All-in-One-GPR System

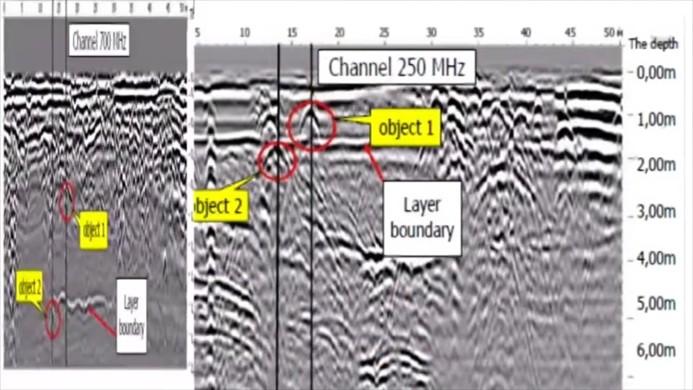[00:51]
and a radargram of the upper part of the section with a better resolution.